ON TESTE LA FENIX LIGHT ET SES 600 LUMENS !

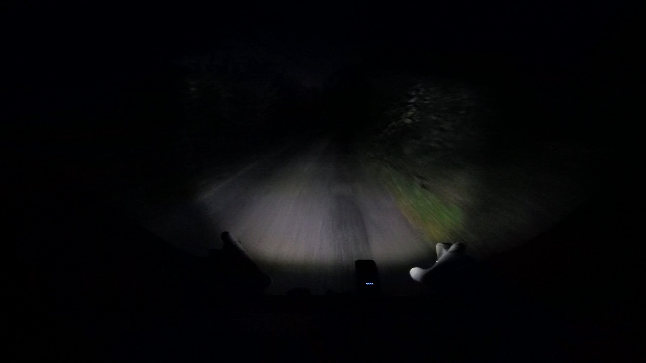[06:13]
Et encore là, j'ai peut-être encore trop pointé vers le bas.
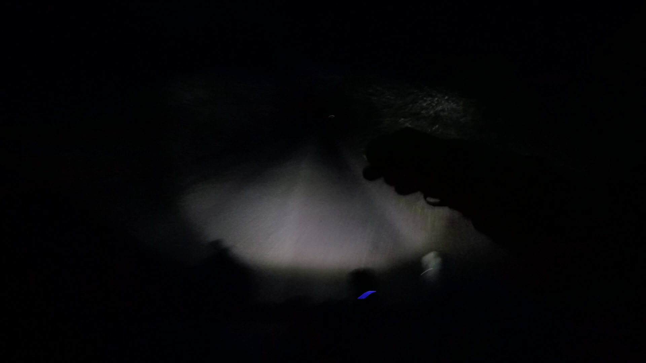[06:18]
Là, je vois à 50-60 mètres facilement.
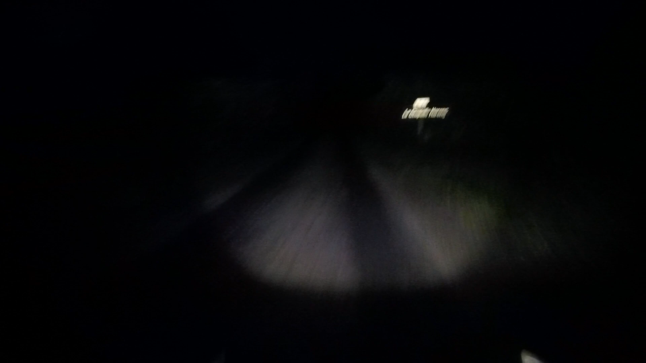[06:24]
Et a priori, en mode turbo, avec une bonne orientation, on verrait à 100 mètres. Donc ça reste très convenable. Allez. Ici, zone un peu plus lumineuse.
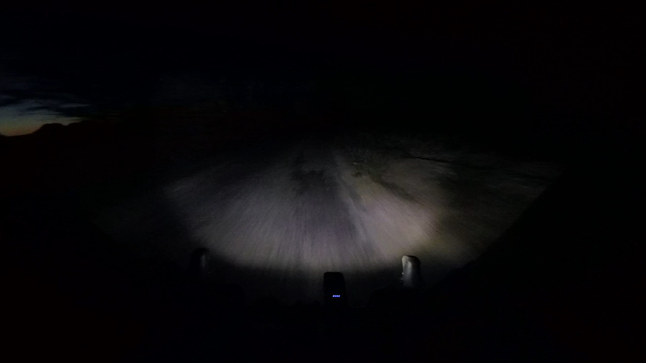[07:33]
Franchement, je doute qu'il y ait plus intéressant. Enfin, si, il y a forcément plus intéressant et plus efficace. Mais c'est déjà très efficace ici. A savoir que là, je passe en pleine forêt. C'est une forêt qui fait peur de jour. On se dit, il y a plein d'animaux où on est en pleine nuit. On risque de croiser des animaux.
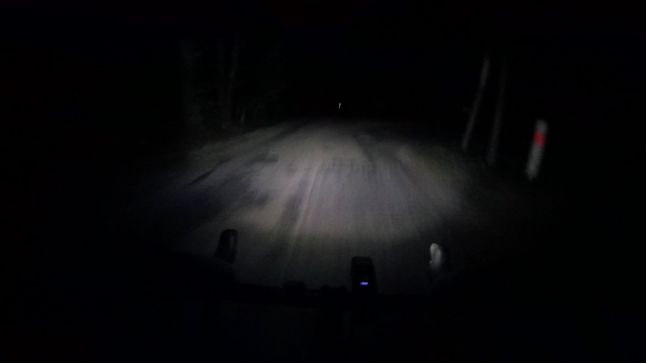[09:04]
Ça change absolument tout. Alors moi qui me sentais déjà en sécurité avant, mais là... Alors si avant je devais tourner un peu le cintre pour diriger la lumière, là, je tourne la tête et je vois toujours autant. C'est énorme ! Franchement, je peux même voir derrière moi quoi !